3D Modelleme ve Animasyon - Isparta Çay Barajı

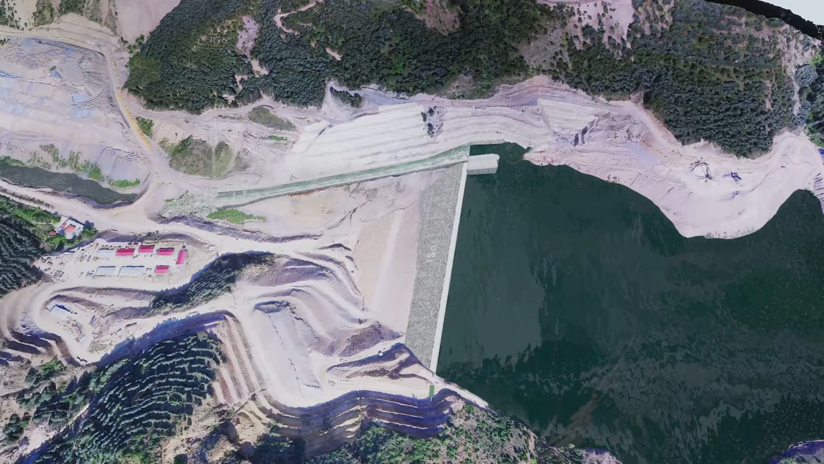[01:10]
with a high height of 105 meters, the Avion-Karahisar area is in the highest baraj area.